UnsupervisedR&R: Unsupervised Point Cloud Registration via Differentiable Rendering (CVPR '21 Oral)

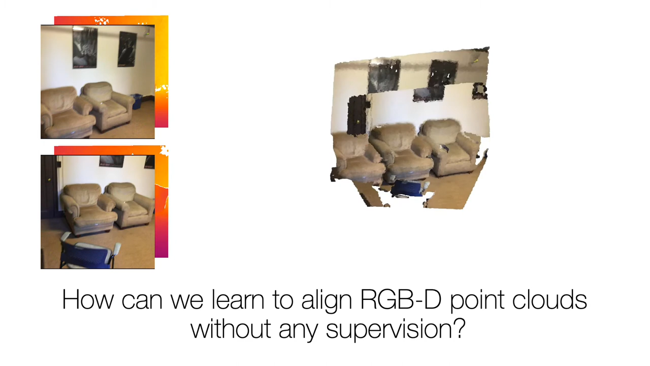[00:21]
Given two RGBD images of the same scene, we would like to align them into a single whole. Specifically, we're interested in learning this without relying on any pose or correspondence supervision. This is called RGBD point cloud registration and it's a core component of SLAM and Structure from Motion.
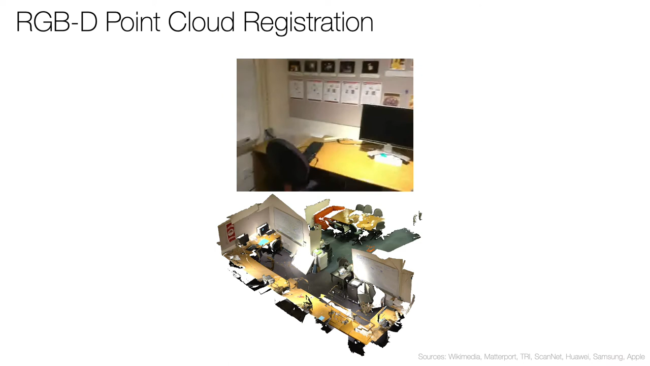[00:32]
Recently, we've seen a lot of supervised registration approaches in robotics
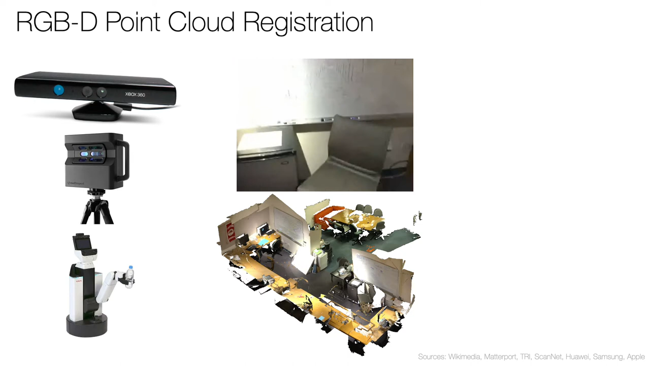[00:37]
and scene reconstruction where RGBD data is common. However, with the rising prevalence of phone cameras with depth sensors, we can expect a new stream of raw RGBD data without the annotations needed for supervision. Unsupervised approaches can best leverage this new data stream.